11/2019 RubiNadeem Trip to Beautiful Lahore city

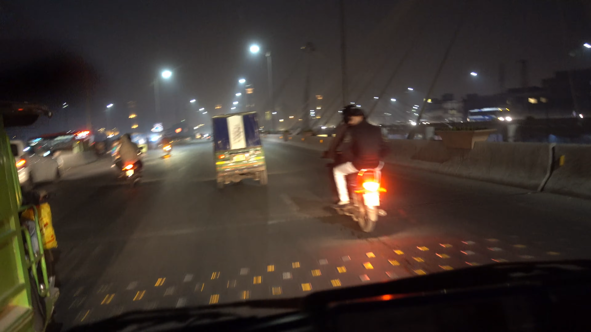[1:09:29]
वो सामने है ना बादशाही मस्जिद।
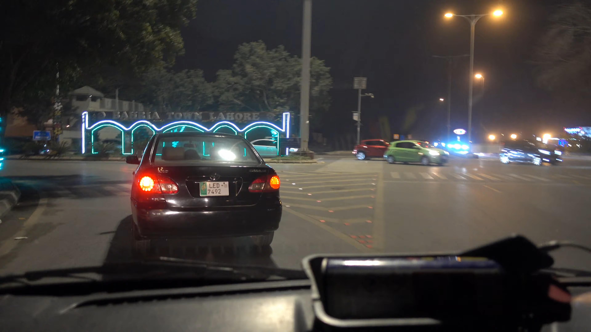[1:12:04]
कराची में भी ऐसे बनाया हुआ है कराची में बड़ा केक बड़ा है हां वो बड़ा सा वो हां मतलब ऐसे बड़ा सा वो जो दो लाइटें नजर आ रही हैं